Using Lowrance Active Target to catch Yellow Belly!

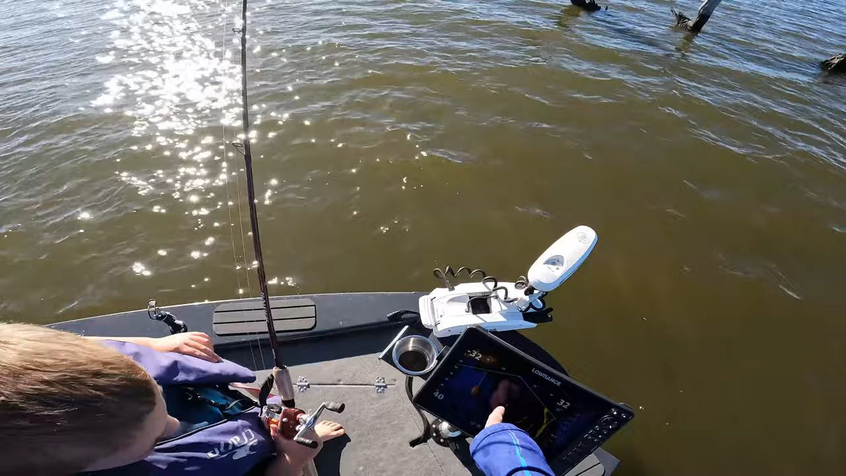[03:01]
Fish right underneath us now, drop your line down. What type? Hey? Don't know yet.